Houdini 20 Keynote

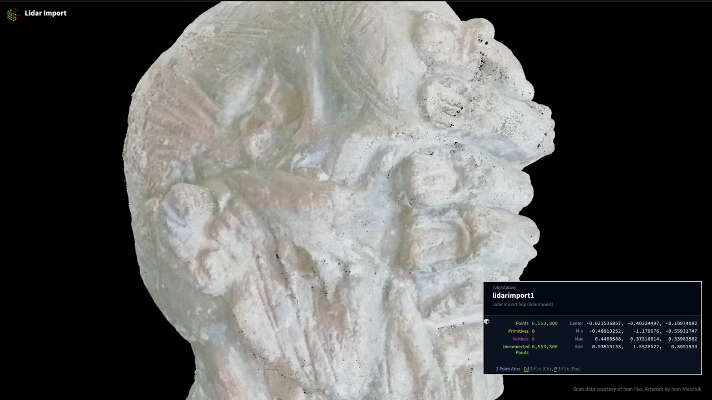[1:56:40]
So in this case, it's a scan of this sculpture. So we introduced this new LiDAR node, I think, in the last version, and it just brings in the point cloud in a nice way, retaining whatever attributes are available on it.
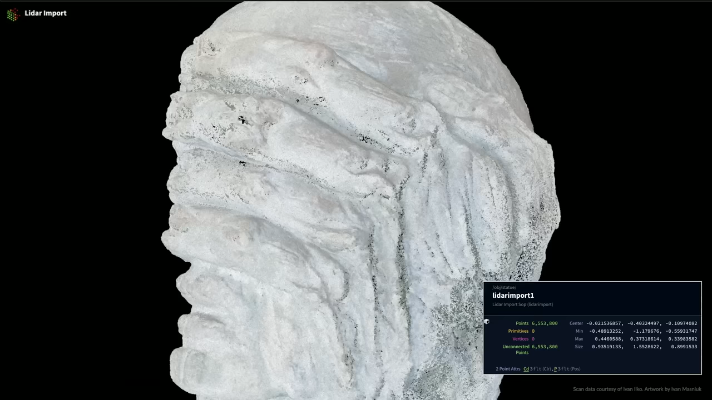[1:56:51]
Where we've sort of moved is are now with some LiDAR utility.
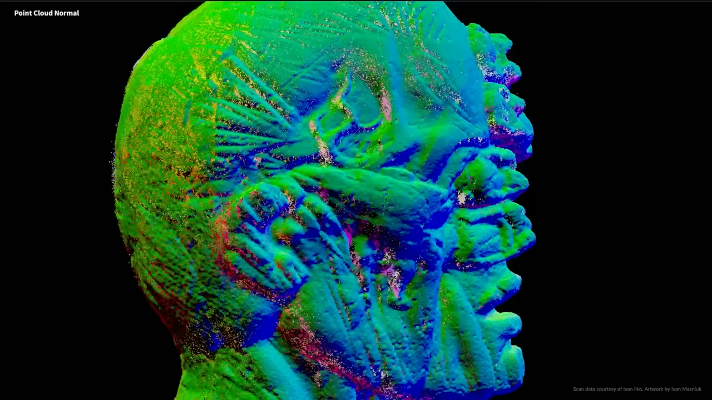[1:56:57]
So a typical problem with any sort of scan data is deciding,
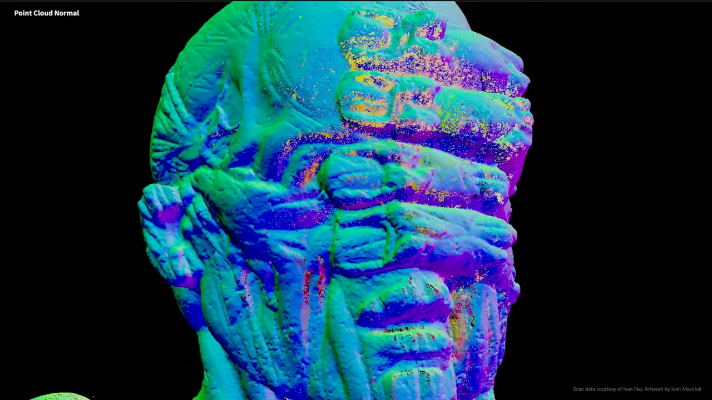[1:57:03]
like, well, what's outside, what's inside, what direction is a surface facing?
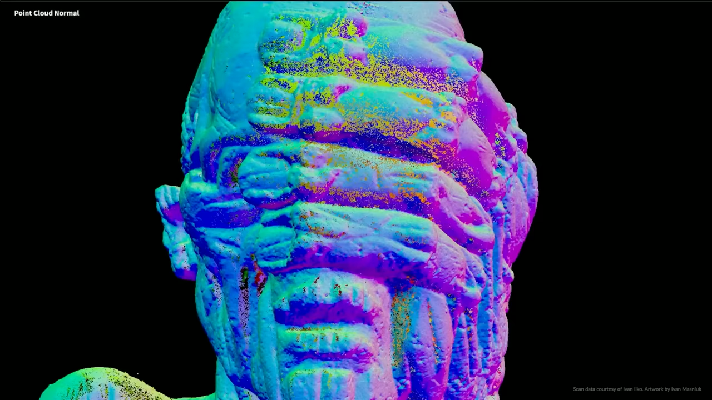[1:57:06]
It's a very hard problem to solve when all you're given is, you know, random points in some orientation that you don't really know.
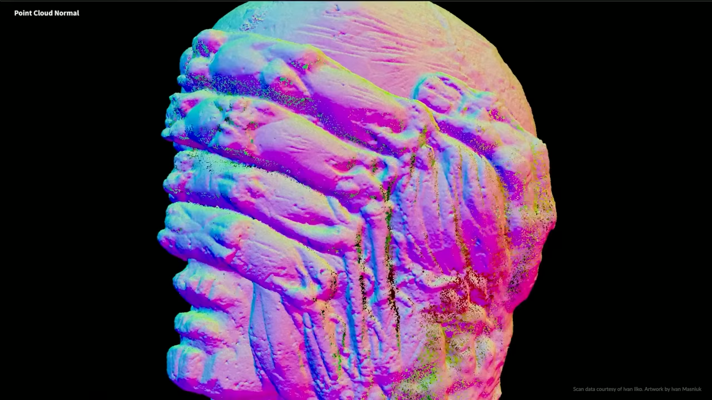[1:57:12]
So the point cloud normal SOP can actually
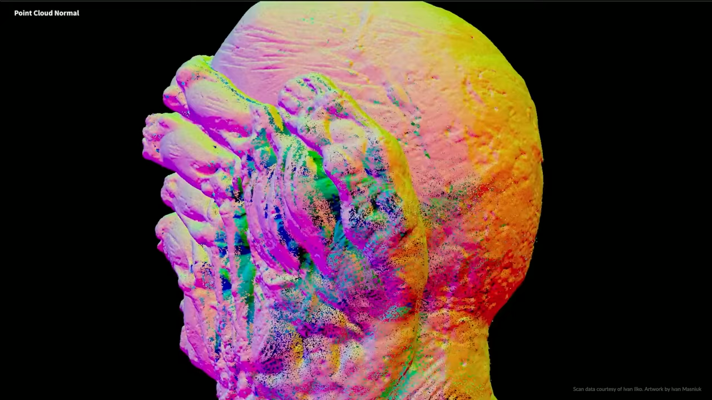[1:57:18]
do quite a good job of determining what direction things are facing, which is critical when you get to meshing of the point cloud.
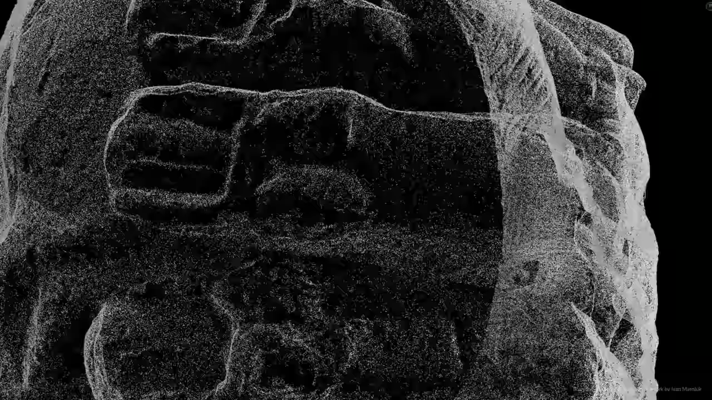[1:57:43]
And again, here's just a close-up showing that adaptivity that I was talking about, where certain areas are more detailed than others.
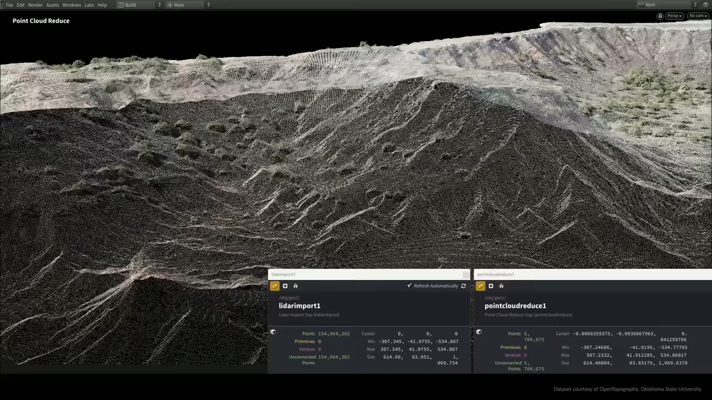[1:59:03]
Of course, another use case is LiDAR for very, very large scale. So not models in your hands, but huge terrains.
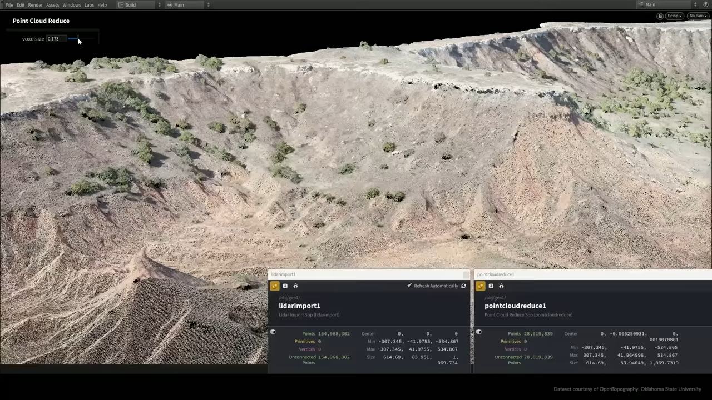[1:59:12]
And to help with that, we have point cloud reduce. So if you look at the stats at the bottom, we start with 154 million points, and we get that down to, well, varying amounts, but much, much less, hundreds of thousands or instead, while retaining the detail.
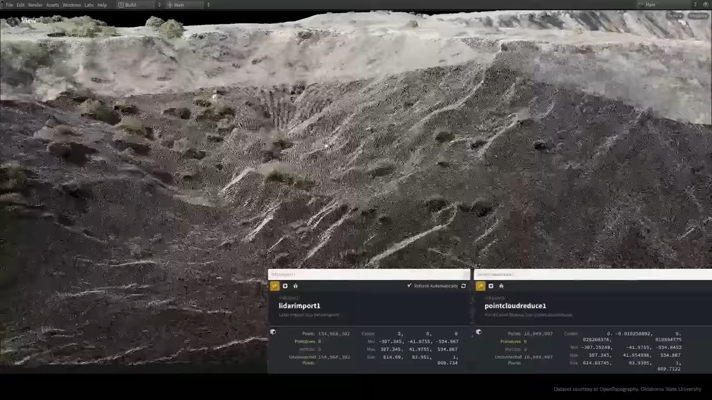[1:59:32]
It tries to remove points in areas of high detail and leave points where they are in areas of low detail. So basically, it's a workflow enhancement. It lets you work with these point clouds without having to struggle with these enormous point counts,
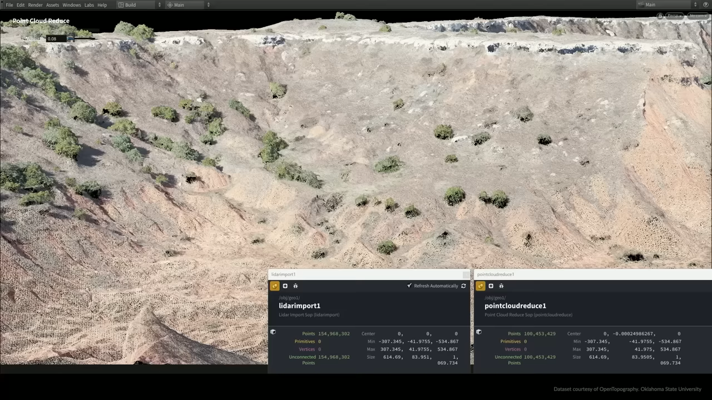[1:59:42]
but without hopefully losing the detail in your mesh,
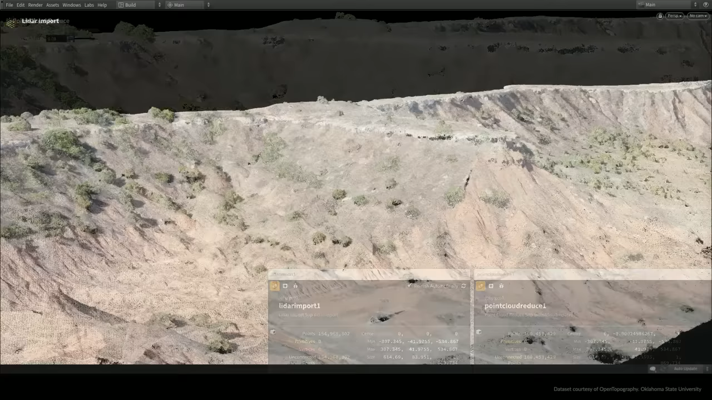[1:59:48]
which you can see here that we've now meshed.
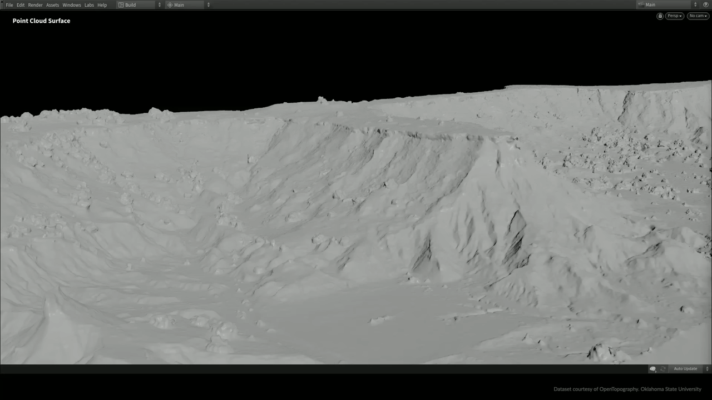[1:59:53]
So you can see that we do actually generate a nice mesh from this, capturing tons of the detail. And then just using a simple attribute transfer at the end, you could take data from the point cloud,
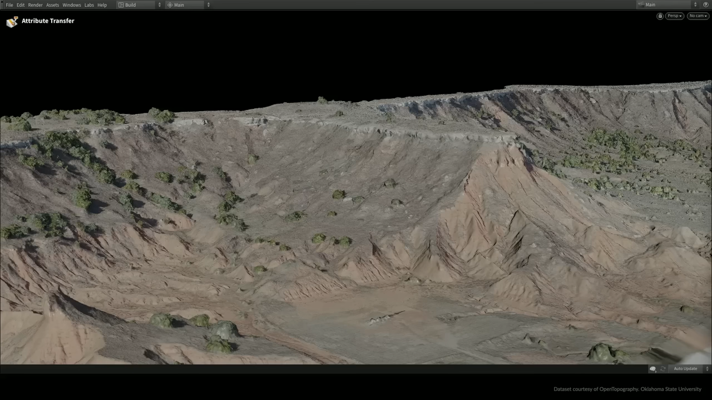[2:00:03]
put it on the mesh, and then continue to work with this down the pipeline, depending on what you need. Maybe you want to get rid of the shadows or relight it in some way.
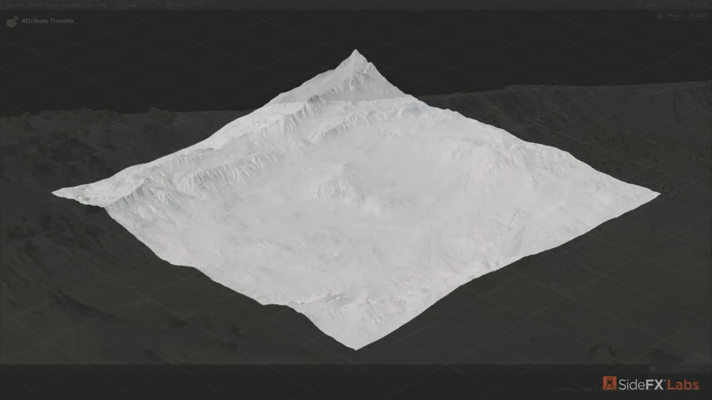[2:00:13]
So while we're on the topic of terrain, let's take a look at Side Effects Labs.